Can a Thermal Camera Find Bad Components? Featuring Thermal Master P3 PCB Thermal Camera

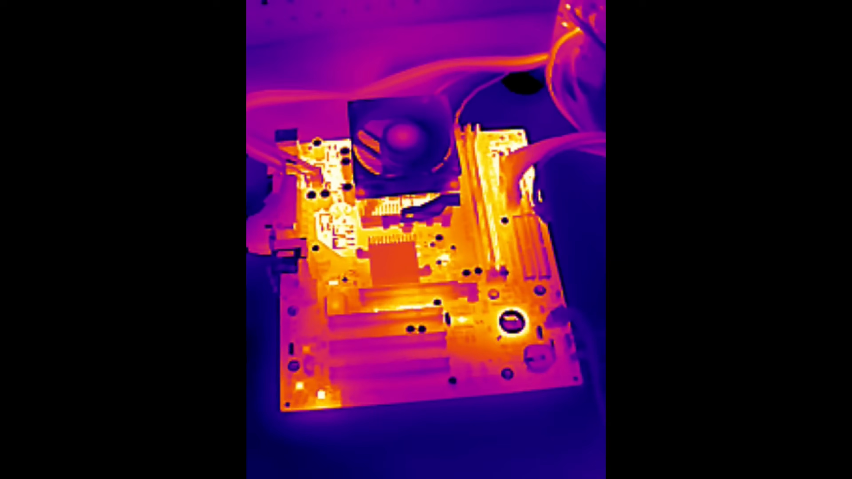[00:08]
Failing components, well, they might be running very hot and could be very easy to identify using a thermal camera. Let's start looking at a retro motherboard from Gigabyte, the GA-K8VM800M.
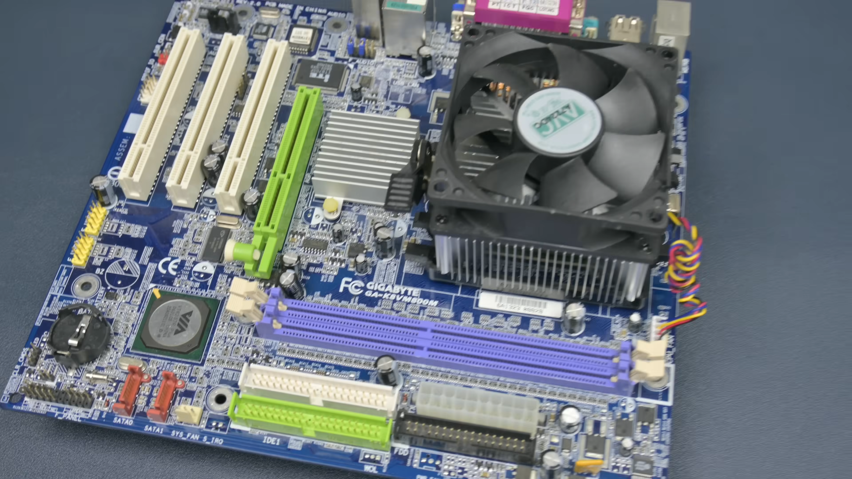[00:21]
We can see here it's got a chipset from Viya. It works very well under Windows 98 and has compatibility with PCI-DOS sound cards. It has featured in many of my videos.
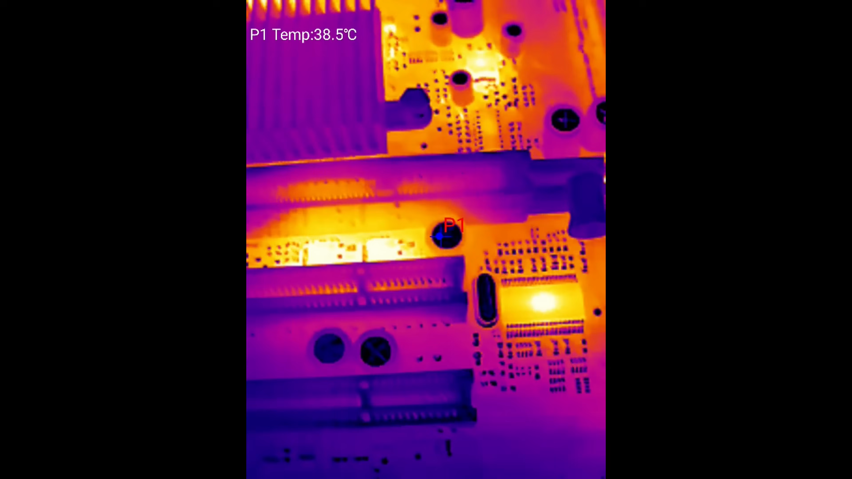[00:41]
On screen: spot 38.5°C
I've got some really cool footage here showing the temperatures of a lot of the components. Now this motherboard has been rock solid. I don't expect to find anything with this one. We can see some of the components. They're in the 50s, mid 50s, maybe into the 60s, but really nothing too concerning. And here we have some other parts that are running a little bit warmer. These are MOSFETs around the CPU socket, but very important. The capacitors, they're all looking good.
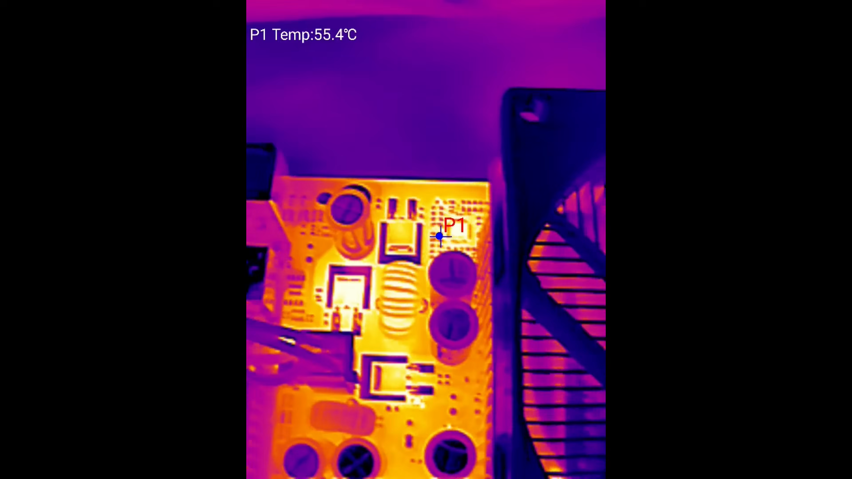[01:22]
On screen: spot 55.4°C
Gigabyte did a good job using capacitors from Nishikon. Those are from the HM series. They're built to last. And even after 20 years, I can't see anything that's out of the ordinary. The idea with the capacitors is over time, if they start to fail, the ESR can rise.
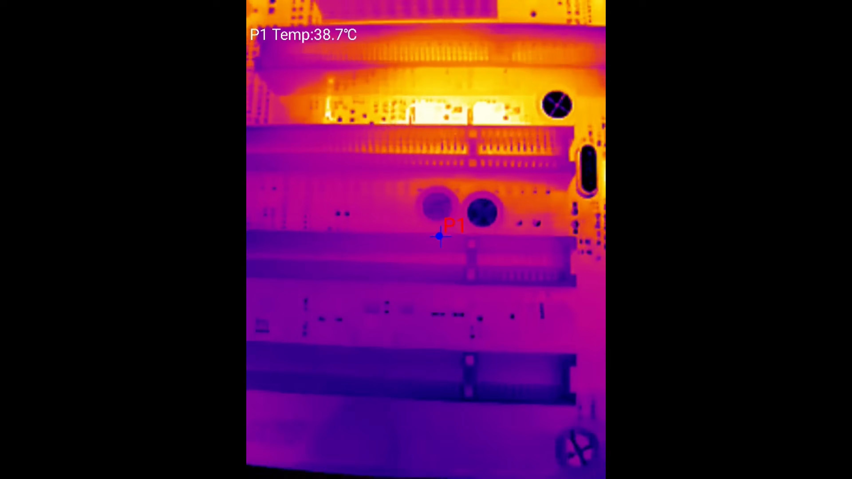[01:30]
On screen: spot 38.7°C
And that means the temperature will go up. So they are quite easy to identify, but everything here is looking pretty solid.
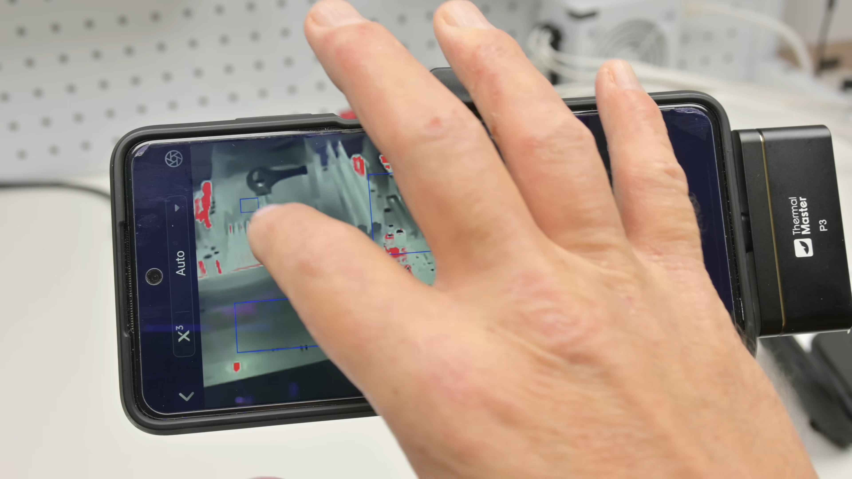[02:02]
In a recent video, we looked at some tweezers to test capacitors, but they don't really work in circuit. It's hit and miss because you're measuring other components as well. So you really have to desolder them and then you can measure them. So it's really after the fact. Basically, well, if I desolder capacitors, I will definitely go through the process of replacing them anyway.
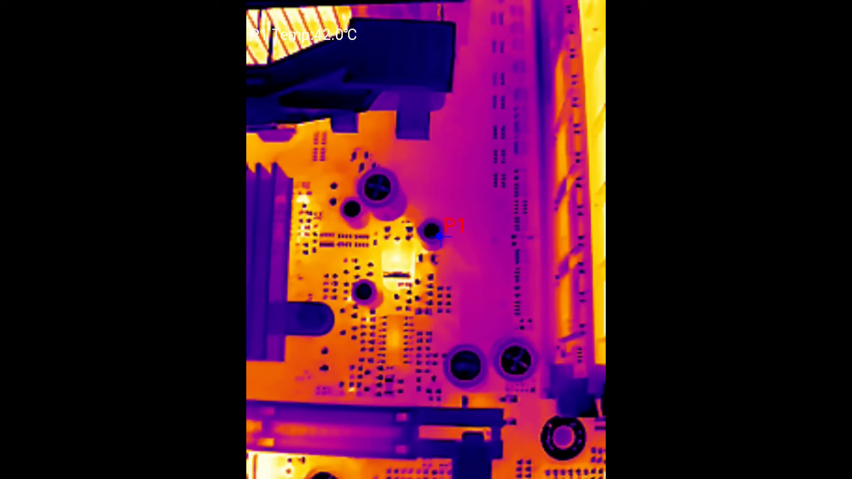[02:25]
So yeah, this motherboard, I can't spot anything that's off. Let's move on to the next one. Here is the next motherboard.
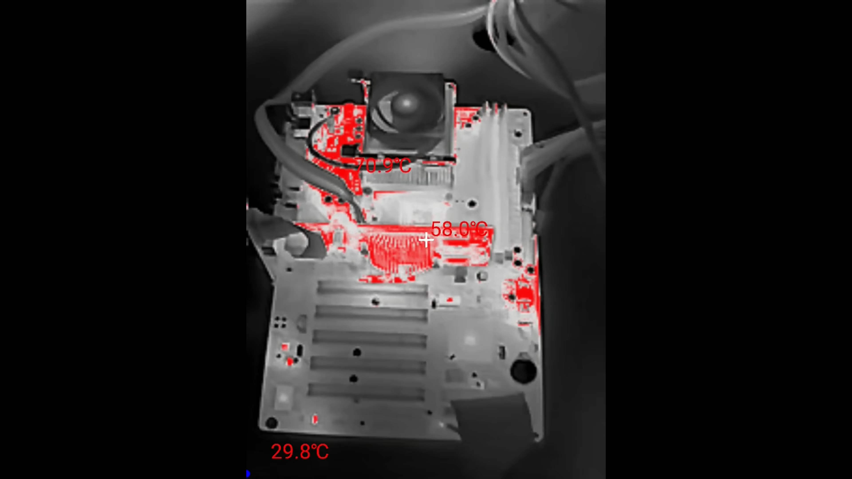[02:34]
On screen: spot 58.0°C
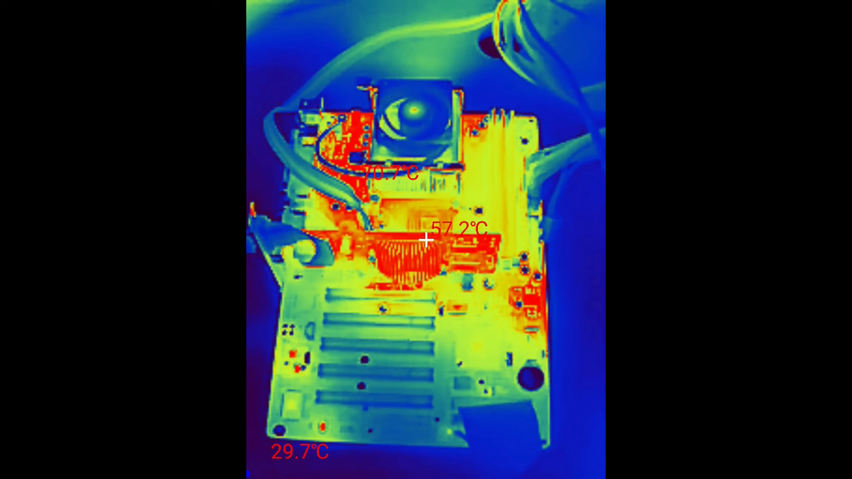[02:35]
On screen: spot 57.2°C
Another one from Gigabyte. This one is for the good old Pentium 4. So expect temperatures to be a little bit higher across the board.
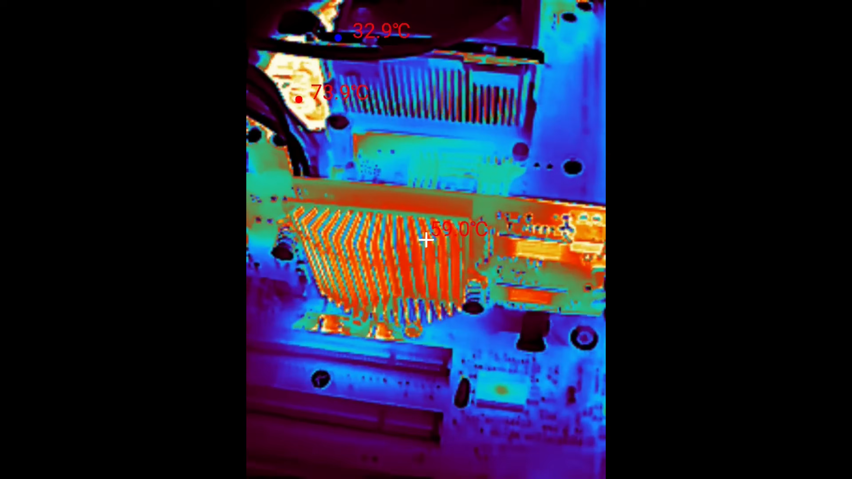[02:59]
To generate a bit of heat, I maxed out the RAM slots.
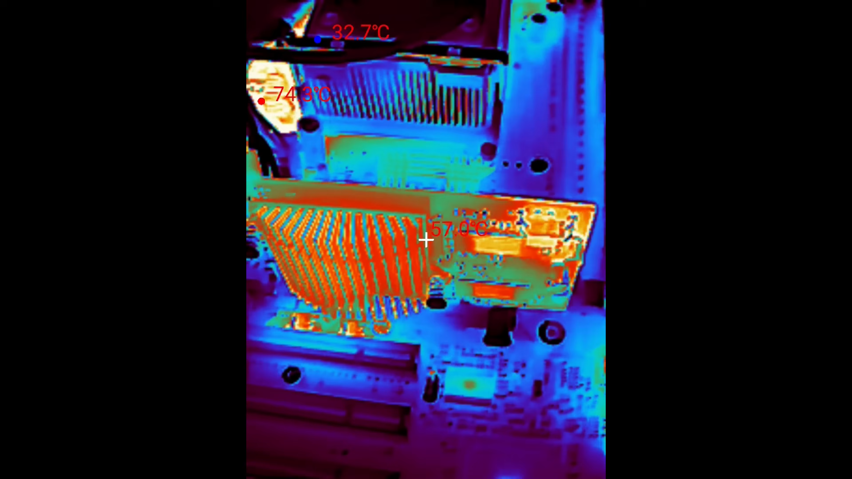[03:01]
So this one has three slots.
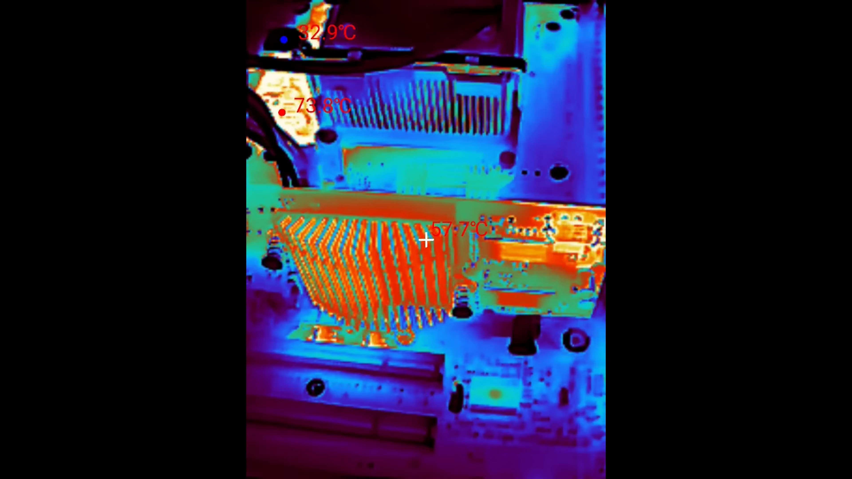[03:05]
So I'm using three RAM modules. This one doesn't have onboard graphics like the previous motherboard.
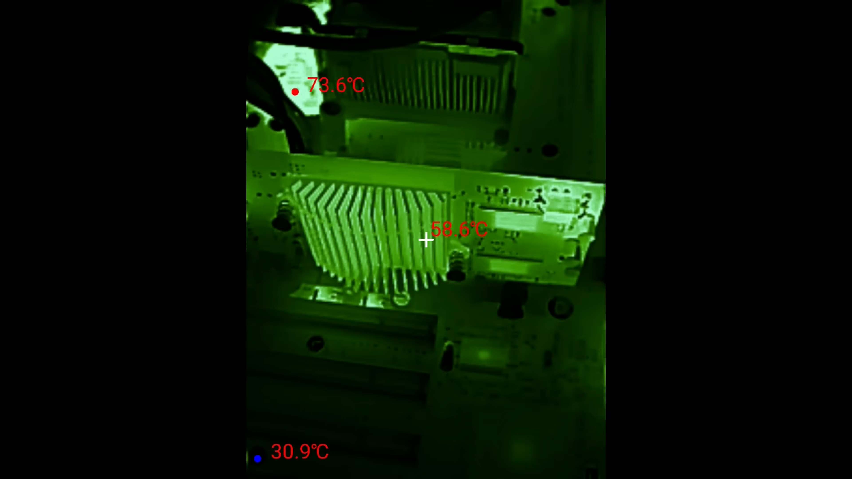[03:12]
On screen: max 73.6°C, min 30.9°C
So I'm using a basic Radeon video card and then just looping 3DMark.
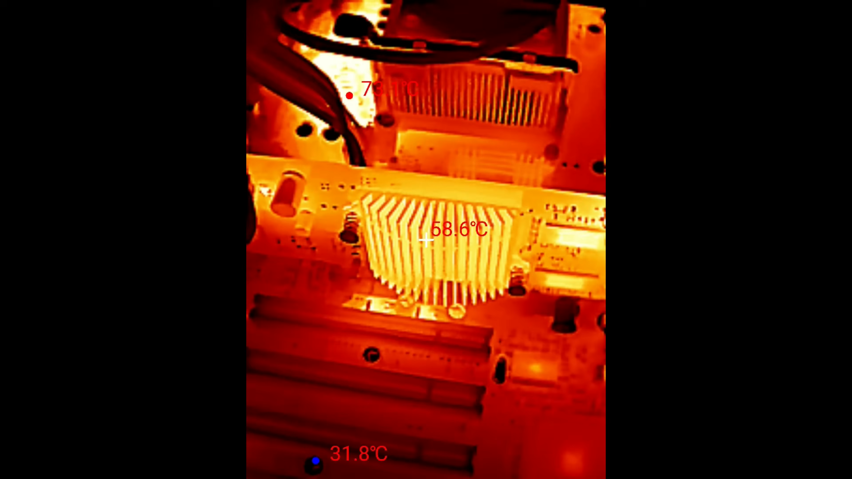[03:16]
On screen: min 31.8°C
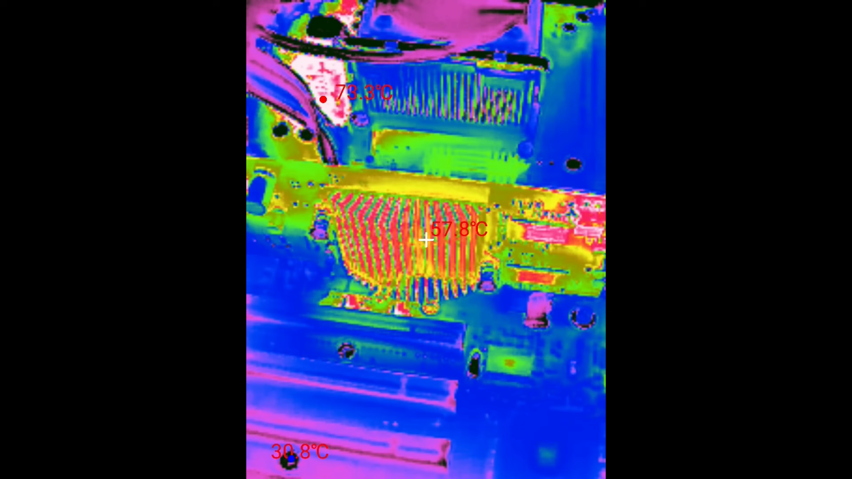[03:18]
The camera has manual focus. There's a ring where you can adjust the focus and it
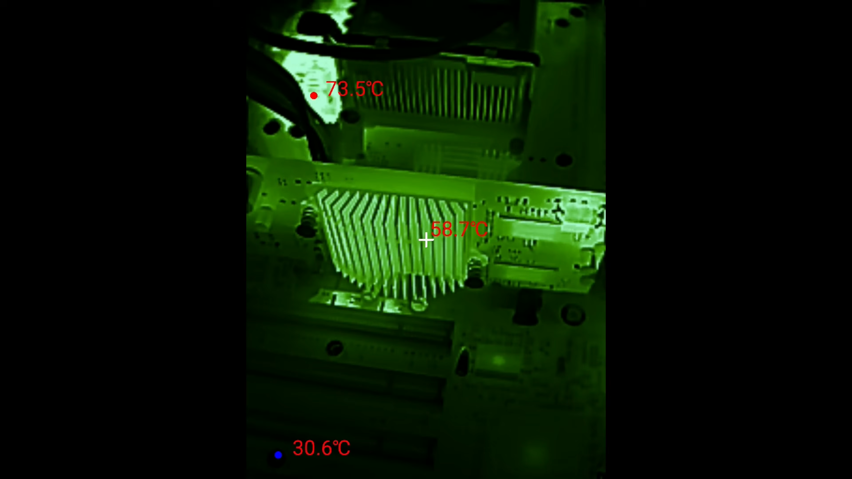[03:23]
On screen: spot 58.7°C, max 73.5°C, min 30.6°C
can focus from objects as near as eight millimeters up to 80 meters. So a nice range.